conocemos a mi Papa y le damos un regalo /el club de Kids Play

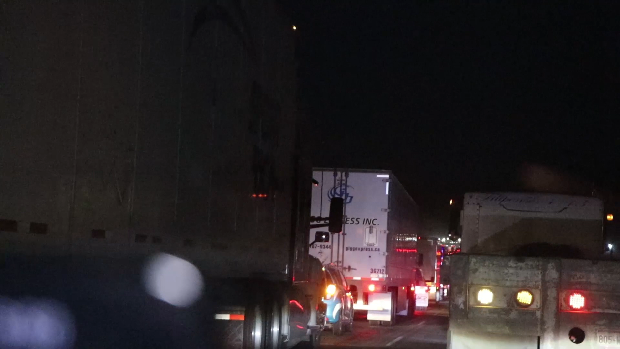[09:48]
No puede ser, no puede ser. Ya es súper tarde. Ya se nos está haciendo de noche, literal. Ya es de noche. Son las 10 de la noche.
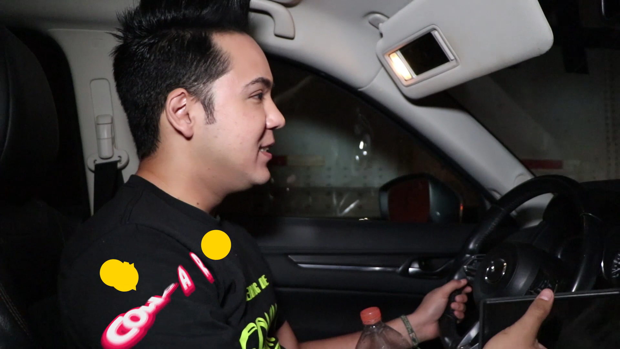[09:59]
Y miren, no es mentira. Ahí está. ¿Se ve?
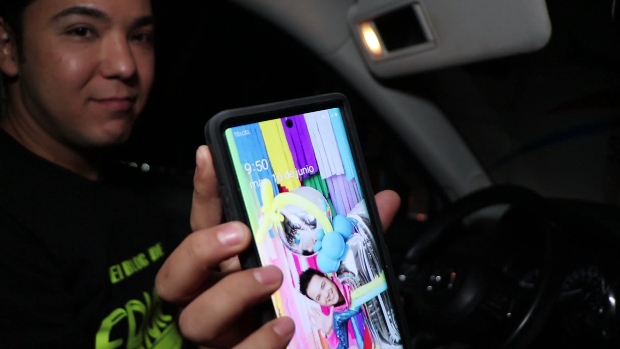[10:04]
Ahí está. Son las 10 de la noche. Se apagó. Son las 10 de la noche y la verdad no podemos salir de aquí, de este trafical.
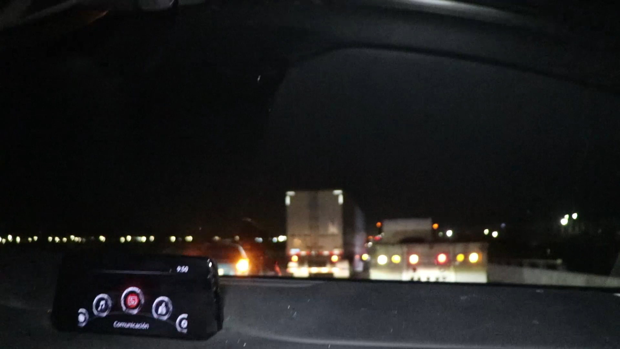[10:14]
Está horrible, lo peor que son puros trailers. Y pues ahorita espero que no se me duerma el señor.